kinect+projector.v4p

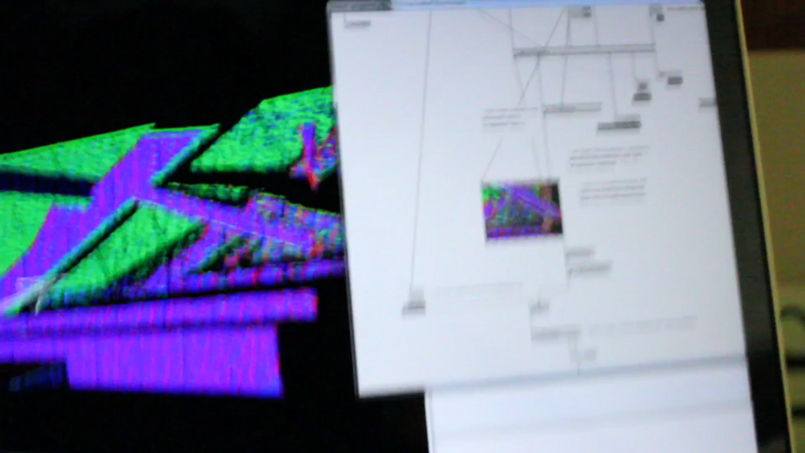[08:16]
Must be a better way of doing this. Right so there is a there is a node here where is it yeah called view
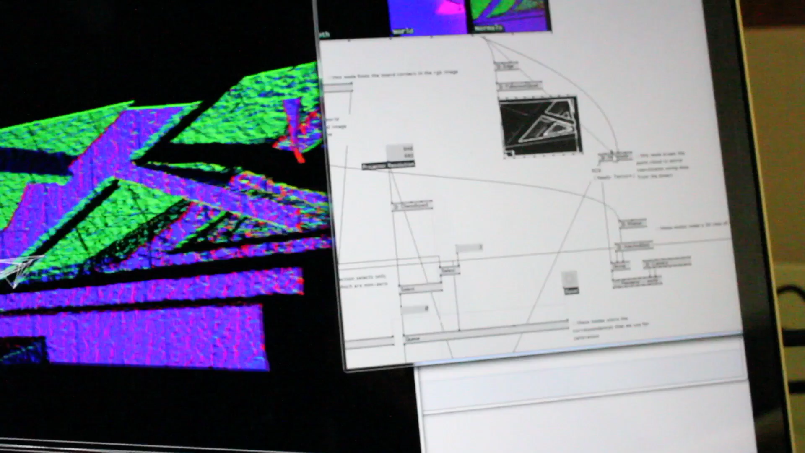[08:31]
world here and if you connect that RGB to underneath where it says edge then you'll be projecting edges.